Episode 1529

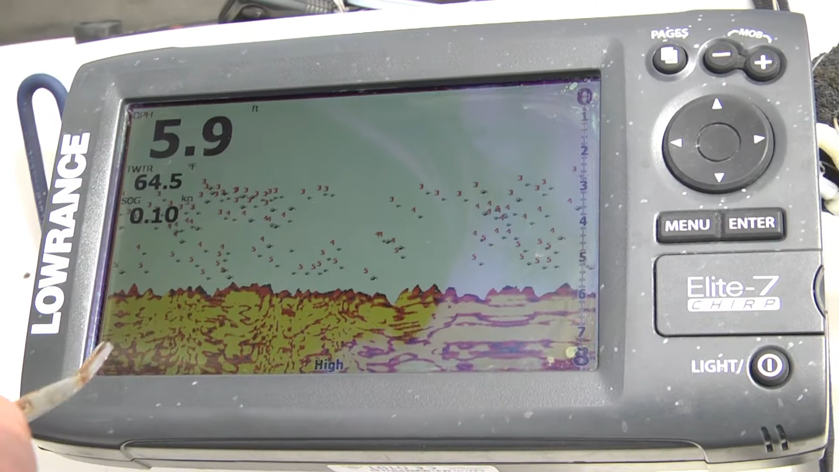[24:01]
On screen: depth 5.9 ft, water 64.5°F, speed 0.10 kn
Here's the map feature brought to you by Lowrance. You can see I'm anchored with the power pole in six feet of water.
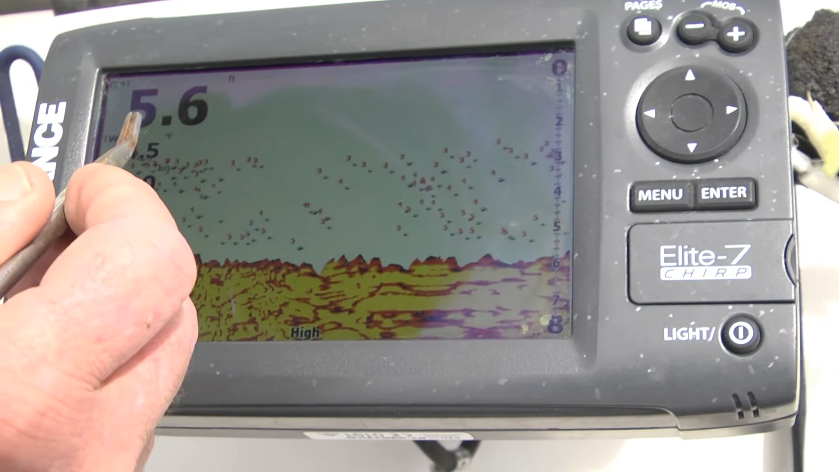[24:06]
And notice the water temperature. I mean, I'm in shorts.
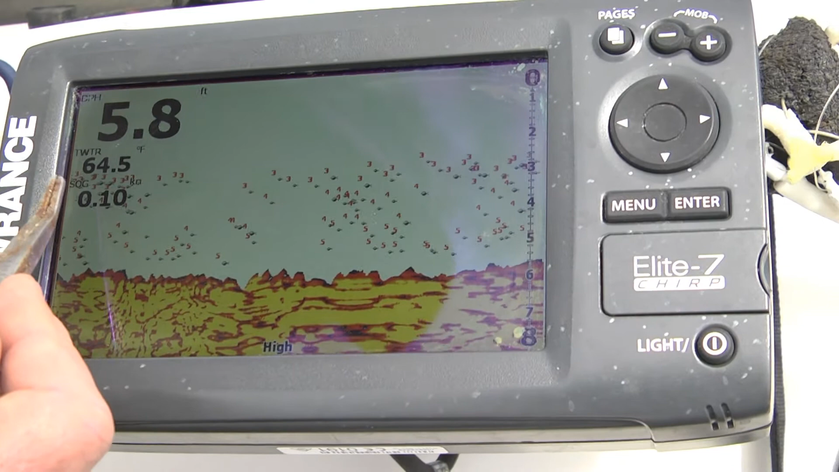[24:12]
On screen: depth 5.8 ft, water 64.5°F
We're almost 80 degrees today.
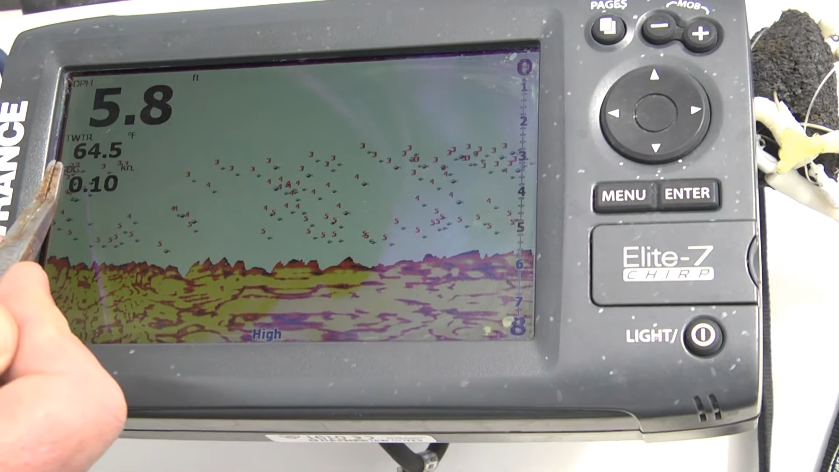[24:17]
On screen: water 64.5°F
It's one of those rare winter warm days. And you can see the water temperature, 64.5.
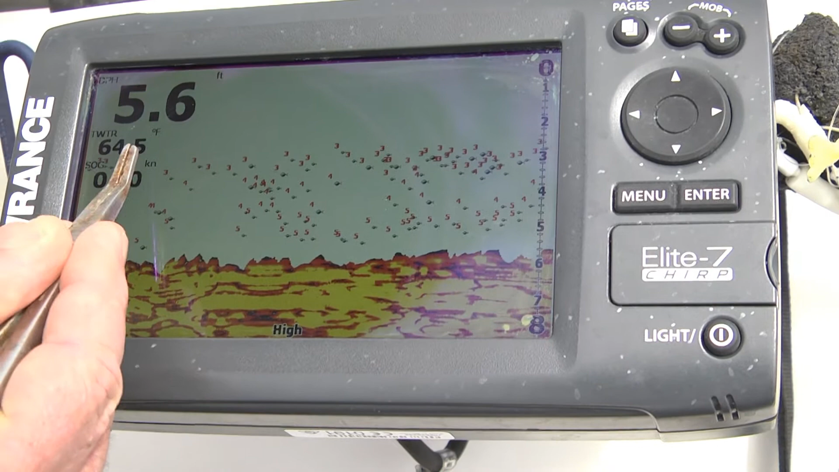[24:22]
On screen: depth 5.6 ft
I got an incoming tide at about one-tenth of a knot going below the boat.
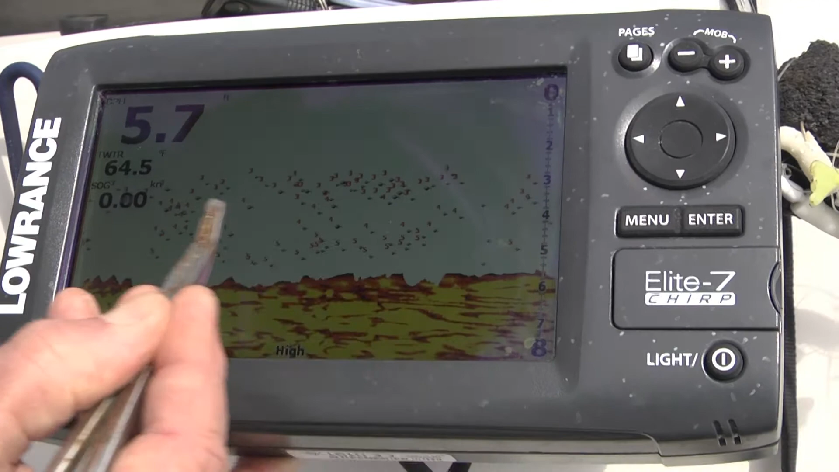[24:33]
And you can see the trout and the bigger fish are the reds. But I can't get these trout to bite. I'm doing my best, but I just can't buy a trout.
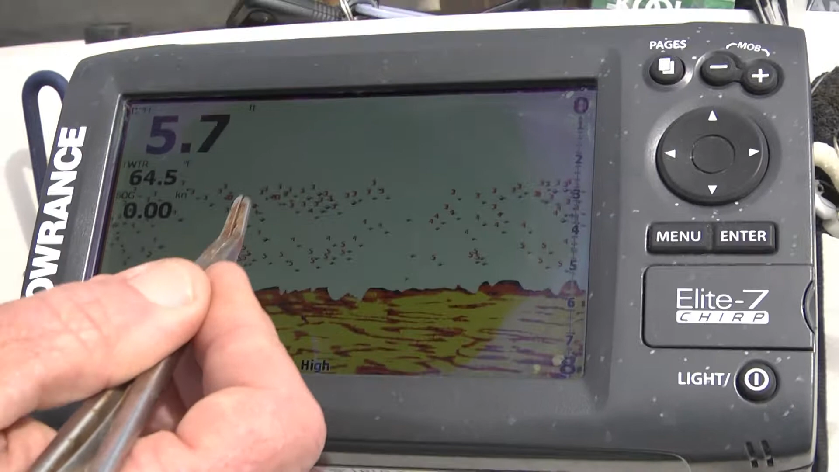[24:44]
But I can certainly buy the reds. All right, so let's go over to the map pages.
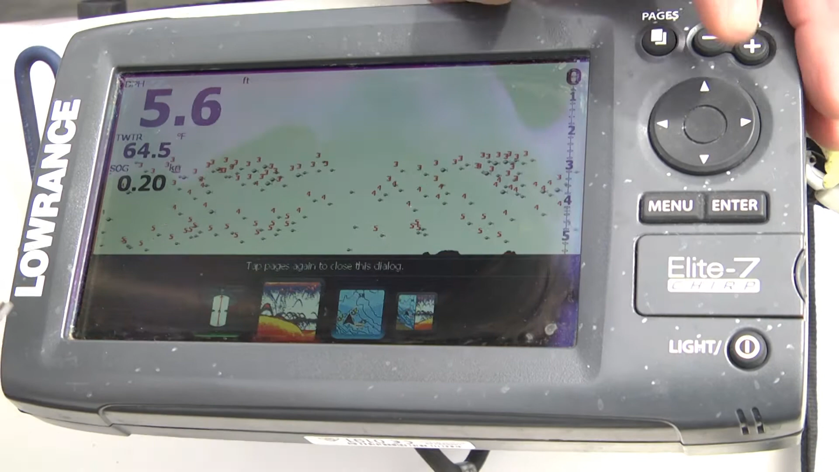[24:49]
On screen: depth 5.6 ft, water 64.5°F
I'm going to arrow over to map, enter.